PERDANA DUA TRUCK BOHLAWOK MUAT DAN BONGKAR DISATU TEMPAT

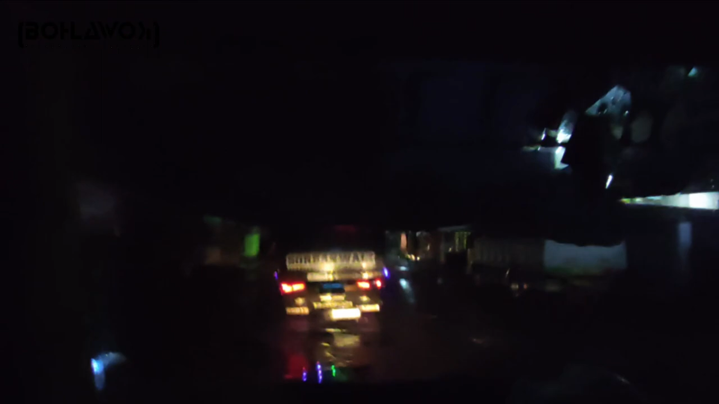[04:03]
Tuh ada si Dawo itu ya. Di depan kita ada si Dawo. Ini hujan, cuacanya hujan rintik-rintik sekali Remisa.